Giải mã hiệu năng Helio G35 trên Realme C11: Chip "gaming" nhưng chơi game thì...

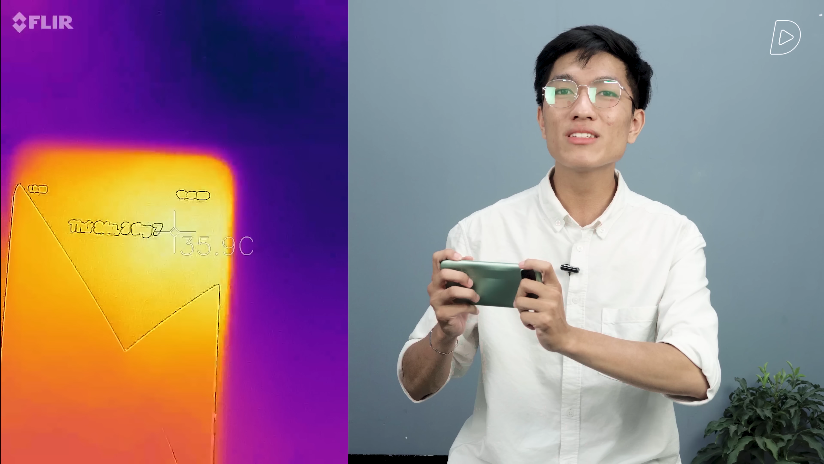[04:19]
On screen: spot 35.9°C
C11 của mình Rất là thoải mái Kể cả sau thời gian dài Chơi game Bởi vì mặt lưng của nó Thứ nhất là làm bằng nhựa Cho nên là không bị tản nhiệt Không bị dẫn nhiệt ra quá nhiều Và thứ 2 Thì bản thân con chip này Hay là cái chiếc máy này Thì cũng không nóng Mình chơi rất lâu Nhưng mà khi mình đo Các bạn có thể thấy là Nhiệt độ ở vùng cao nhất Ở mặt lưng Cũng chỉ lên 36 cho tới 37 độ Mặt trước cũng là Chỉ là khoảng hơn 36 độ thôi Và cái vùng nóng của nó Rất là nhỏ Ở loanh quanh cạnh cụm camera Gần cái nút
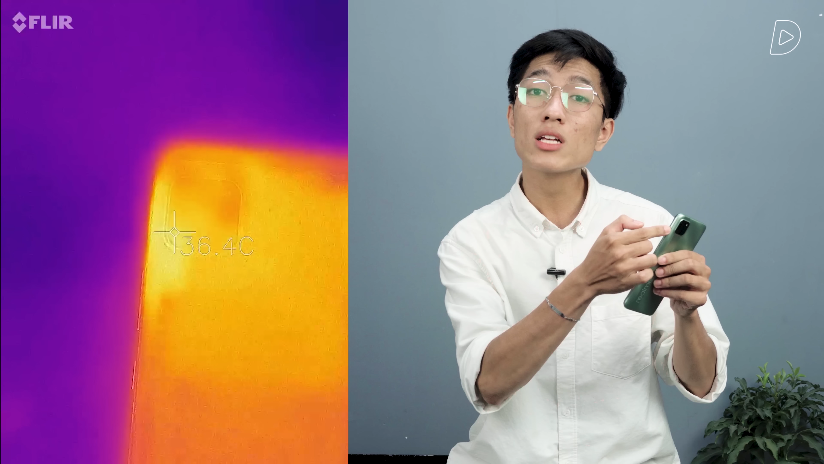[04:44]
tăng giảm âm lượng Nói chung là nếu các bạn Tránh cái vùng này ra cầm Thì thật ra là cũng Chẳng thấy khác biệt gì So với lúc chưa chơi game cả Đó
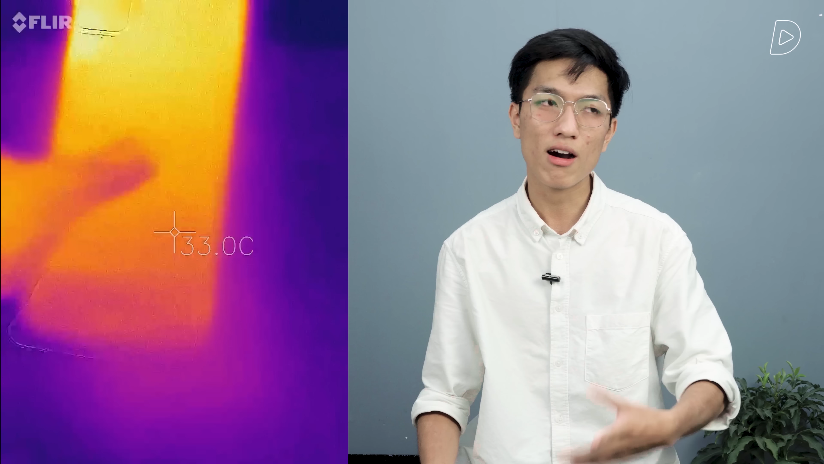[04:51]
Đó là cái nhiệt độ rất là tốt Ở trên chiếc máy này Rồi tiếp theo là đến Phần bài test cuối cùng Đó là tốc độ chuyên sát app Mình có thử với 6 cái ứng dụng cơ bản Mà các bạn hay dùng